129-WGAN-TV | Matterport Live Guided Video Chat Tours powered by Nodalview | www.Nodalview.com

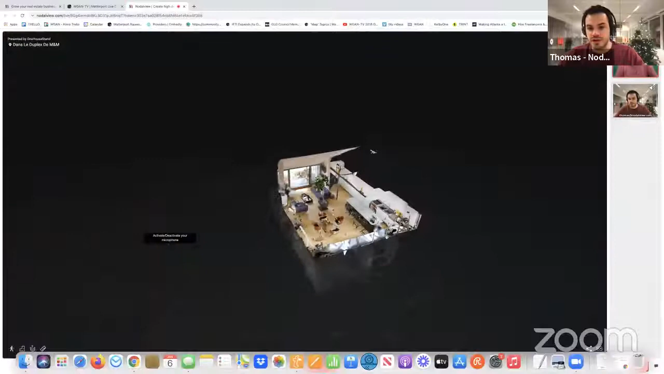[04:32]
you know, give you a full for a full 360 degree view on how the apartment fits together.
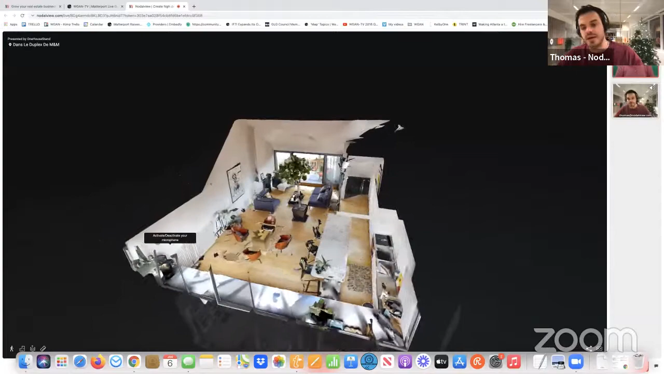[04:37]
And I can start bringing you and selling you all of the advantages of this specific property here.
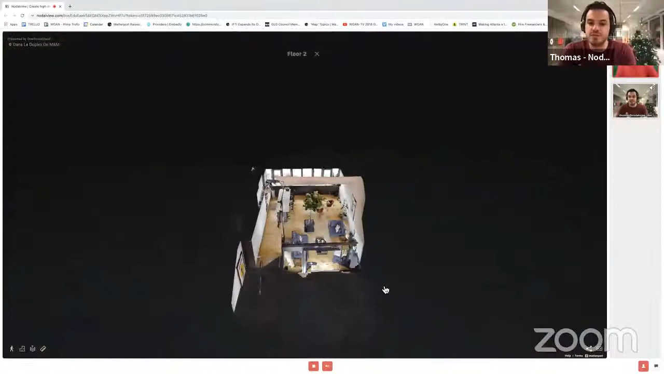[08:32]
I can say, okay. Um, the, the roof has been recently, recently renovated.
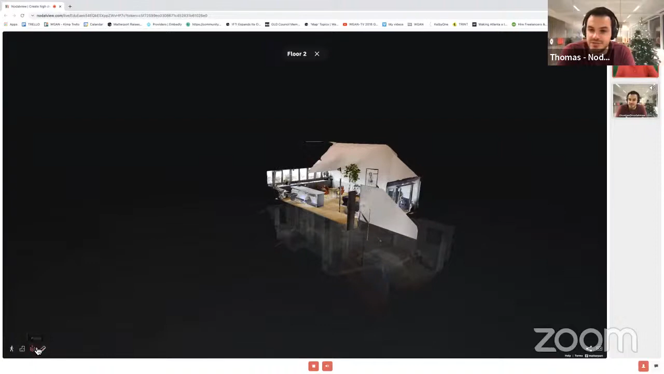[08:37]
If you go back to the, to the ground floor, you'll see that you have, uh, two bedrooms.
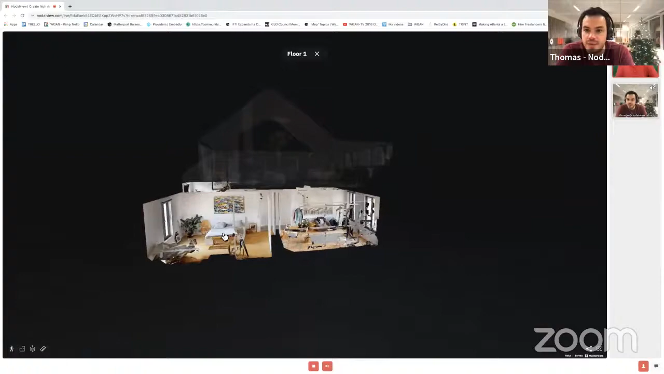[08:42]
Um, you know, it's double glazing everywhere. Everything has been renovated a couple of years ago. And these are all information that you might miss if you were navigating this tour without my kind of expert comments, right?
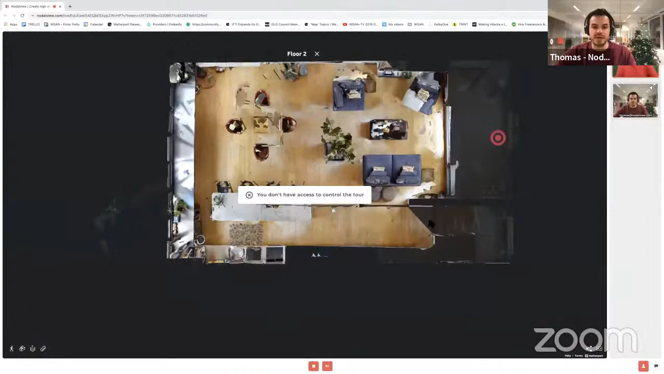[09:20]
I can also say, okay, we know what I'm taking back control because I really want to show you this specific area of, uh, the property.
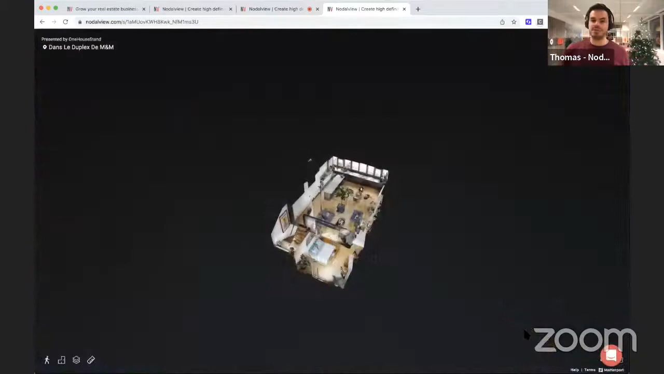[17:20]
So I get a specific link that I could have hosted on my website, which will give you access to the math support tour. And here you'll see, uh, this is what we call a lead generation link or a gated link.